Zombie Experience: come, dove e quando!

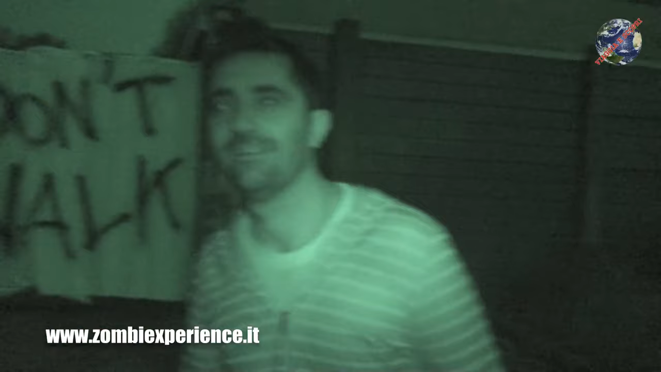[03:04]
infatti noi passeremo praticamente tutta la notte insieme ai nostri caposquadra e poi ci addentreremo. Saremo in compagnia di marines americani, altri sopravvissuti che come noi sono stati chiamati per essere protetti e difesi,
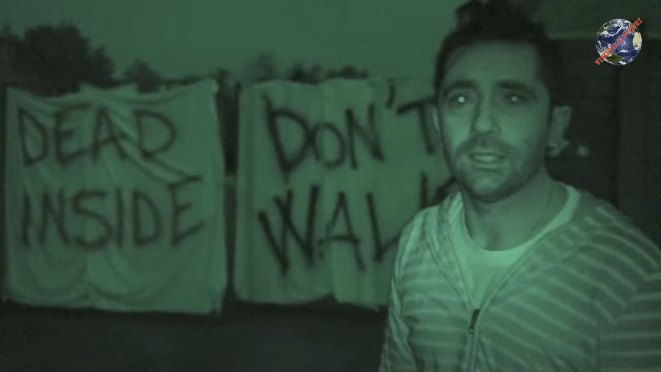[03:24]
ma in realtà dovremmo tutti quanti dare una mano perché questo campo base rimanga in piedi. Tu hai già provato l'experience? E' in Inghilterra e da lì mi sono innamorato e ho deciso di portarla anche in Italia. Ma l'idea di portarla qua e di scegliere questa location è una cosa nata? Allora l'idea è nata, io sono anche un appassionato di Walking Dead e come tanti mi sono chiesto,